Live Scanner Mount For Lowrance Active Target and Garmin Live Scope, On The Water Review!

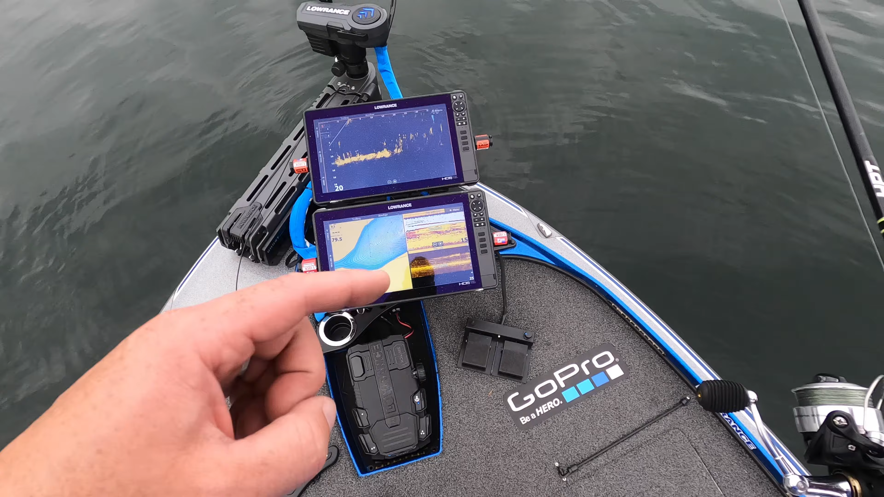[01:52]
is spinning doing its thing keeping us anchor locked right now the live scan isn't moving okay you can use the foot pedal or they come with a remote as well if you choose to get that option okay so while that ghost is anchored keeping us pinned where we are i can take my remote spin that live scan left right whatever you want to do so if you're on a school and you know they they move 20 feet to the left or 20 feet to the right you don't have them on the screen anymore well you
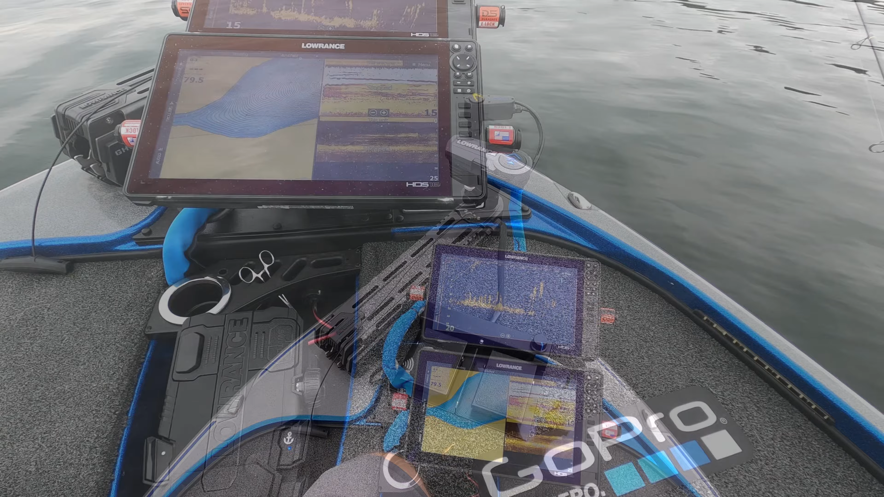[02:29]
again line up your cast with the direction arrow on there and make your presentation the second feature that the live scanner offers you and this is by far the biggest advantage of the live scanner versus all of the other mounts on the market if you go with the elite model you can get variable speed now when you first hear that you might not think that's a big deal i gotta be honest when i ordered this mount i wasn't sure if i was actually going to get that option i didn't know how much it would come into play let me tell you guys i
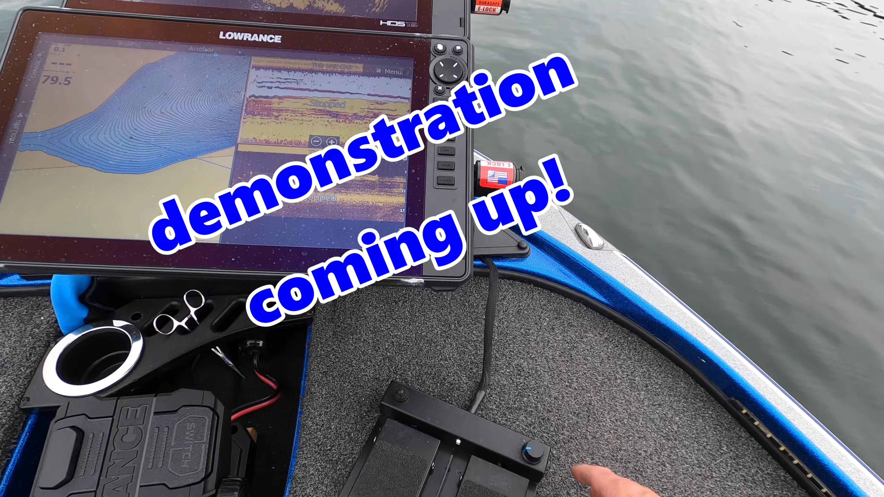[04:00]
faster speeds come into play and where i use them and again i mean i'll show you real quick how slow it'll go and then how fast it'll go by turning this knob but where the faster speeds come in when i'm going down a bank or i'm following a contour line i'll turn that thing up and basically as i'm going down the bank or contour line i'm just scanning left and right going quicker with that active target it allows me to cover way more water see way more you know stuff in front of the boat and off to the sides of the boat i'm not sure the exact turn radius
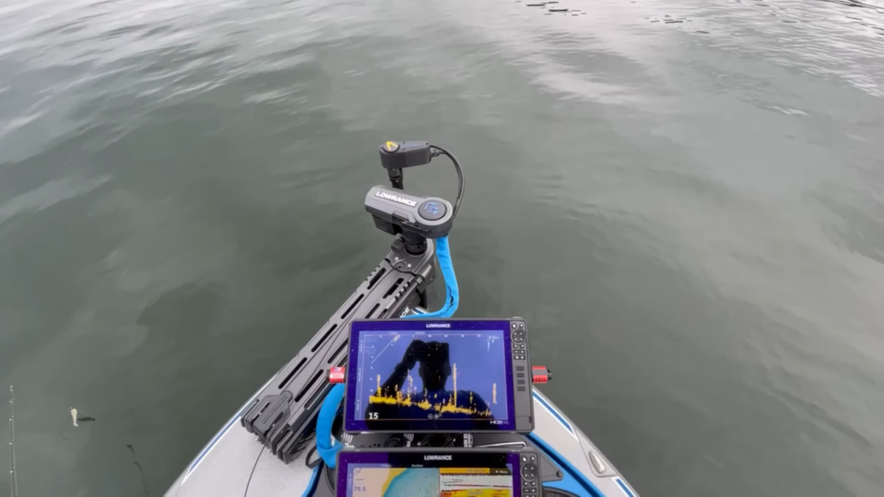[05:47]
the live scanner right there okay we're still in anchor mode so i'm on a school and i want to scan left and right let me see if i can get you a little closer look how slow that thing is turning that really allows you to dial in that active target and get it pointing exactly
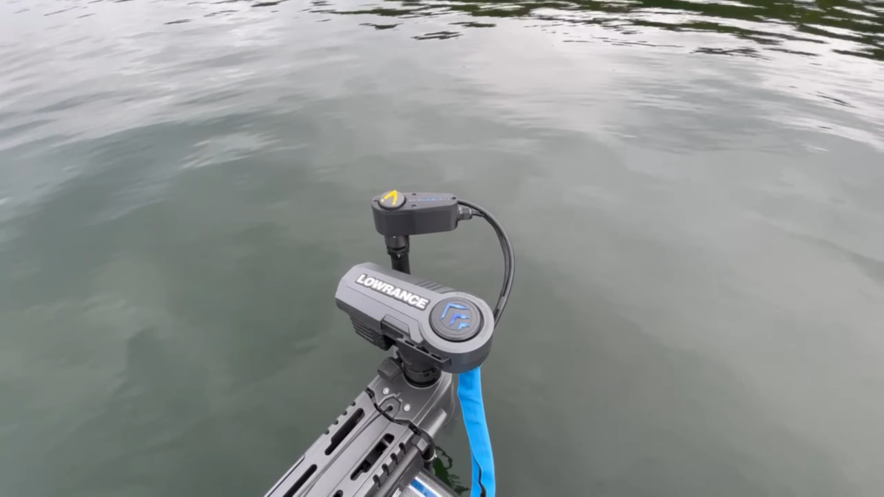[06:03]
where you want it okay so let me turn that dial up a little bit as you can see i'm just going back to the right just to give you an idea of how slow you can turn this down to
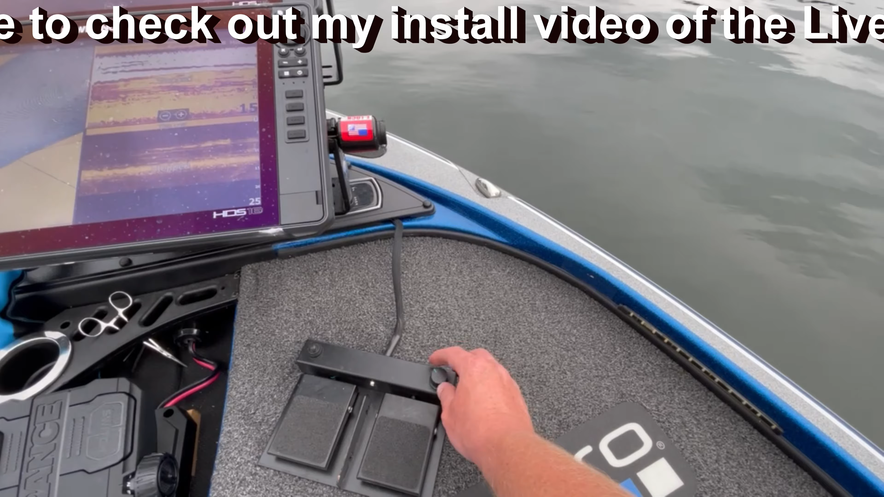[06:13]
so let's crank it up and i'll show you exactly how fast it'll go now obviously you can go anywhere in between but let's say we crank this thing all the way up i gotta be honest i've never used it all the way up because you're gonna see it moves so with that thing cranked all the way up you can see how fast that thing scans back and forth it's unreal all right i usually like to put it somewhere in the middle when i'm scanning you know down the banks or a contour line like i mentioned i usually have it somewhere right in around